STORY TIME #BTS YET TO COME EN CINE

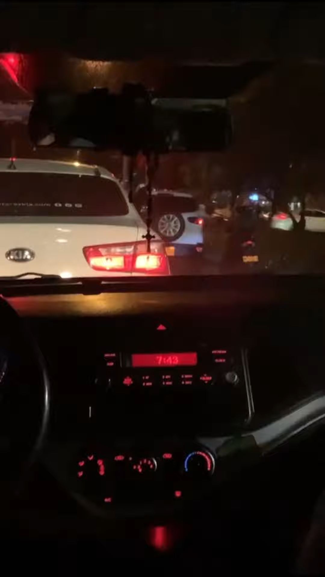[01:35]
Dicho y hecho, había un tráfico tan horrible como tú es que llegaron 30 minutos tarde para ver la función.